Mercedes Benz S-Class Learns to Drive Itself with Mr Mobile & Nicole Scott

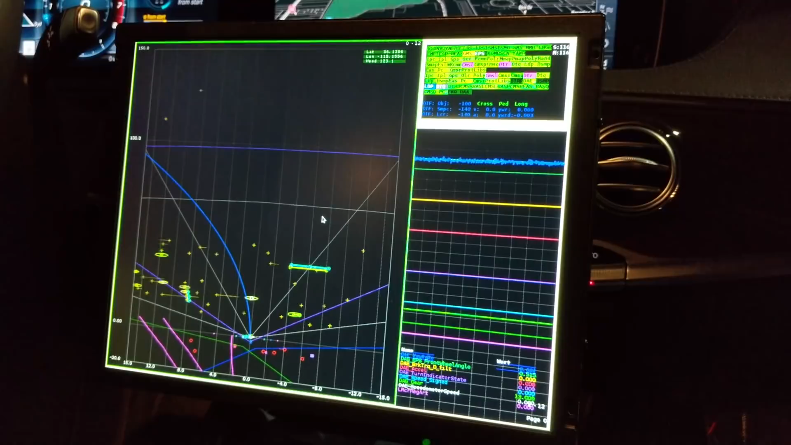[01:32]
It's not just a dot movement, it's your actual vector. Like, the direction you are facing as interpreted by the computer, which is checked, what, was something like 10 times a second?